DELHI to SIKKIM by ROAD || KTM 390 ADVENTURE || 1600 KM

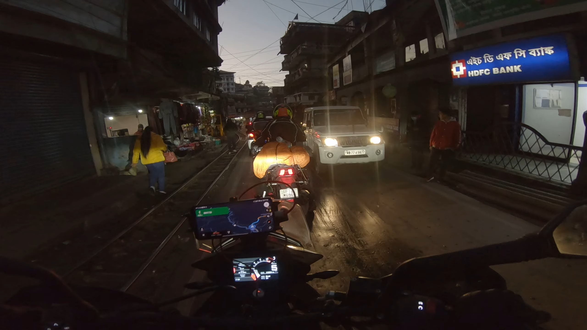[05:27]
इतना ट्रैफिक है यहाँ पे भाई, टाउन एरिया तो नहीं निकलेगा ना, कुछ नहीं कर सकते.